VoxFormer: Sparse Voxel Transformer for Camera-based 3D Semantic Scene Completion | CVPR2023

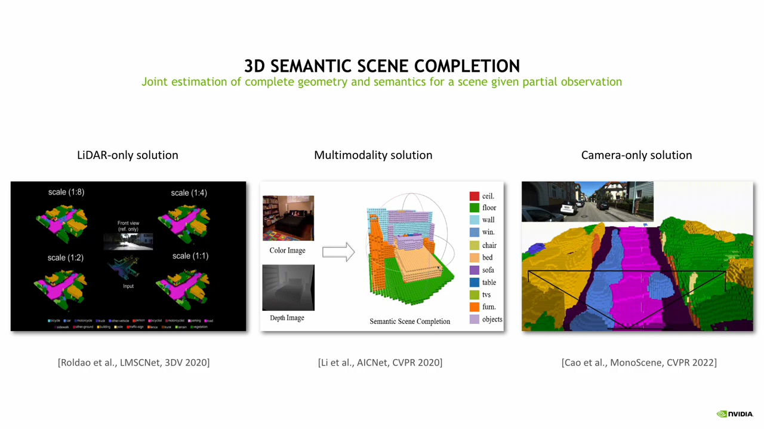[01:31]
Such kind of partial observations could be either a sparse LiDAR scan or an RGB camera image. And due to the popularity and the low cost of the camera, in this work we investigate the camera-only solutions. And the most relevant work to ourselves is Monothene,
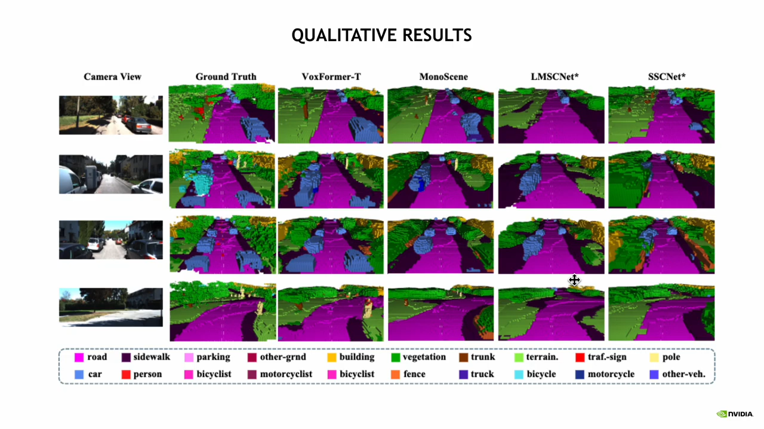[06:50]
And here are some quantitative results of our method to show the effectiveness of voxformer. We release our code on our GitHub page.